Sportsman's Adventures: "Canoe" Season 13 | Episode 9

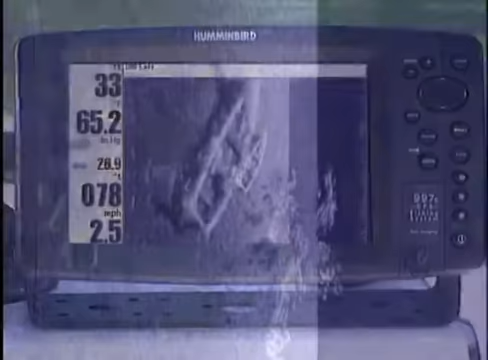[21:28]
imaging sonar shows me picture-like images of bait
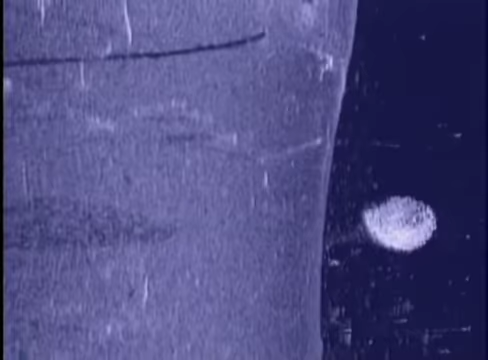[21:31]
fish schools channel drop-offs wrecks and